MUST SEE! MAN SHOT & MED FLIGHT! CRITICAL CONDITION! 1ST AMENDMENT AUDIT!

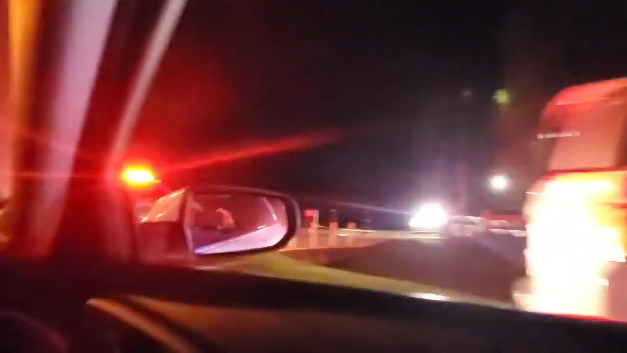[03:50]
All right, so we're headed down to the ambulance to get the med flight now, guys. So there was not enough room for a chopper to land.
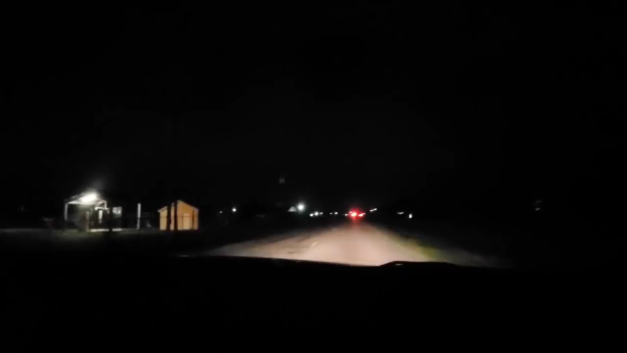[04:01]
So we're going into where it can land more safely. We gotta find a safe place to park now. Yeah.